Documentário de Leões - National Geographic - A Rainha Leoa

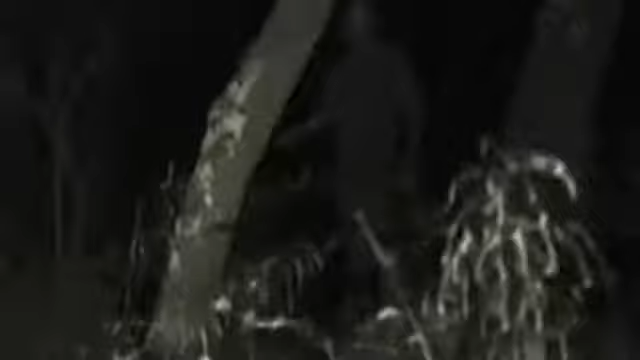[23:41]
Eu ouvi alguma coisa e depois olhei e vi. Vi uma coisa no escuro e era ela. Mas não tive medo.
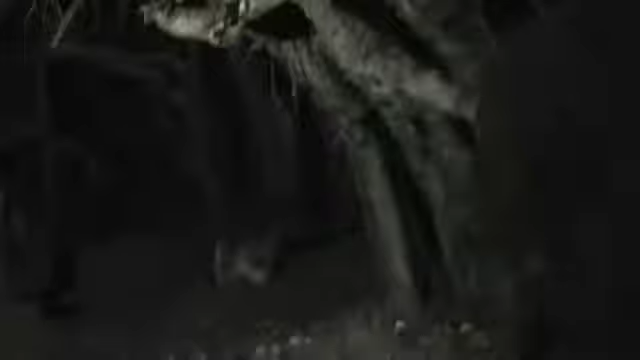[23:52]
Eu sabia, de alguma forma, que ela não estava ali para me machucar, que ela não tinha vindo caçar.
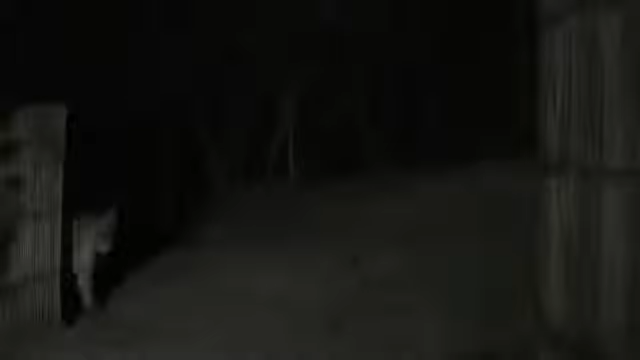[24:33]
Desde então, ela vem ao acampamento todas as noites. A maioria dos leões selvagens evita o contato com as pessoas,